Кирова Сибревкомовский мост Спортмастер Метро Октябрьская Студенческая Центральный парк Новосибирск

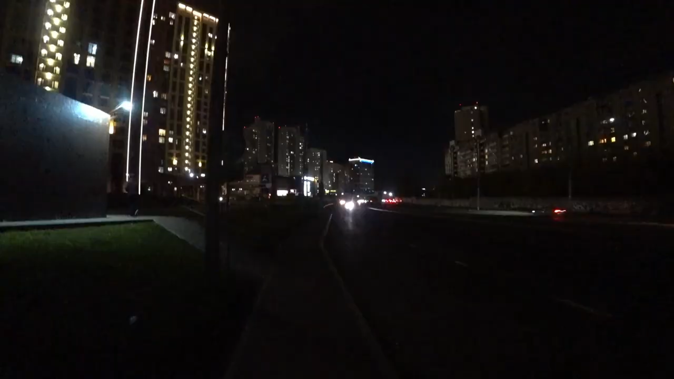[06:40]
Что ж так темно-то на ипподромской? Фонари все выключены. Тротуар хороший сделали.
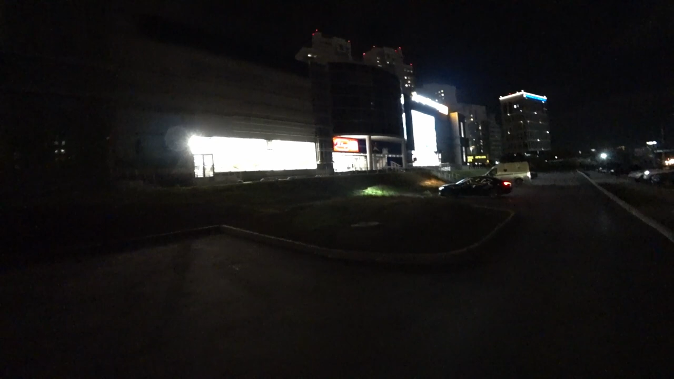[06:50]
Спортмастер стоит в темноте. Там у нас новый мост строится. Тоже что-то все в темноте. Тут тоже заасфальтировали.
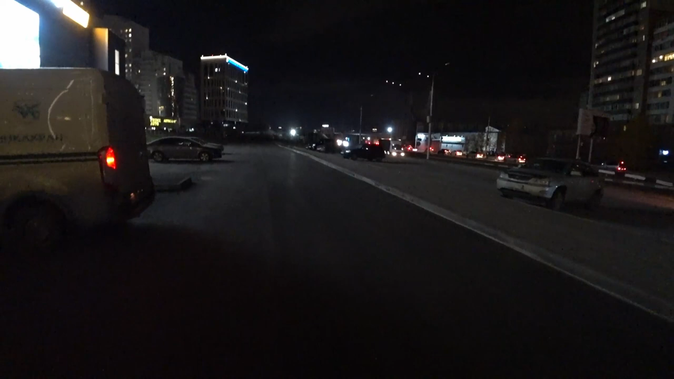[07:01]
А здесь не было парковки раньше, кто помнит, да, палатки тут продавали. Тут был газон.
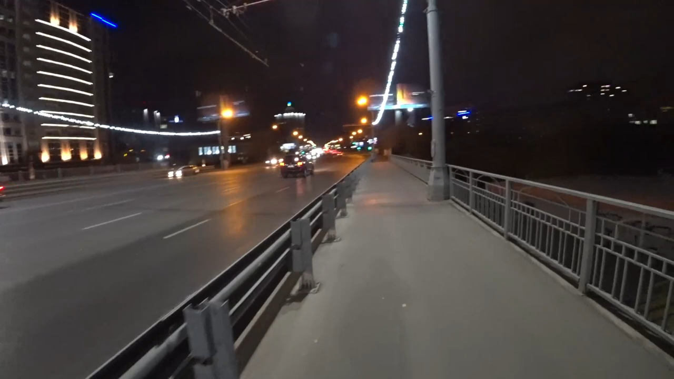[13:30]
Вот такой движняк почти в 10 вечера в Новосибирске. Вот ипподромская прям меня удивляет своей теменью, темнотой.